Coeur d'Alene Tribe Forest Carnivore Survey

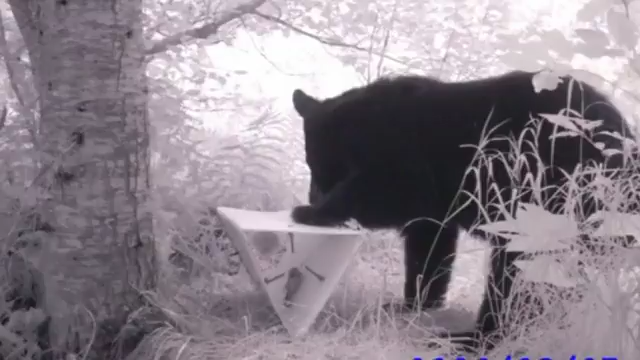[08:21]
The idea is that the animal will come in, smell the bait, go into the trap to get the bait, and when it goes through the entrance of the trap,
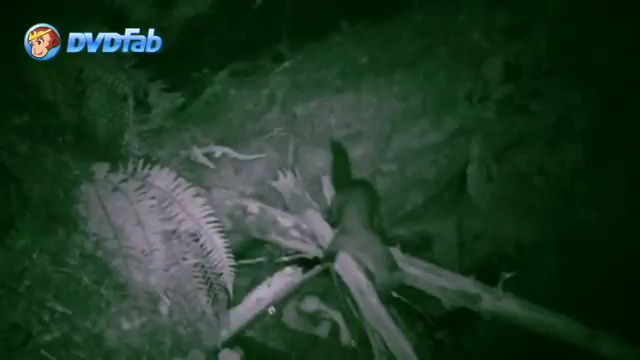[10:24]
and on one of those traps we also put a trail camera so we could get an idea of what type of animals were interested in the snares.
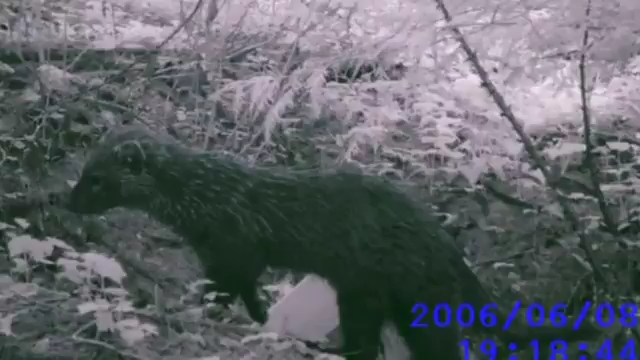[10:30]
And so we got quite a few pictures of a lot of different species. Beyond our target species,
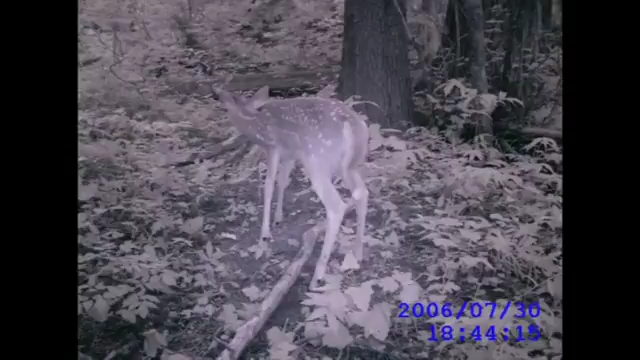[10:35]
we had ungulates like deer and elk visiting them, we got a lot of coyote and wolf samples,
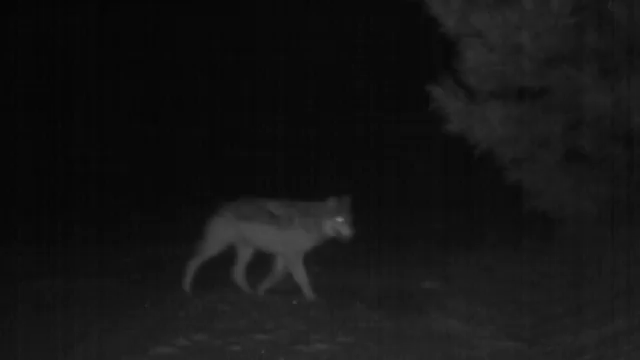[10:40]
we get birds, quite a bit of cougar activity, and of course bears.
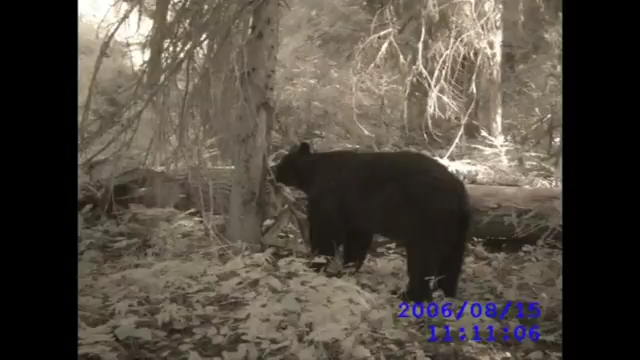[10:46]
Overall, about 15% of the sites were visited by bears, so we feel that that's pretty reasonable and something we can deal with.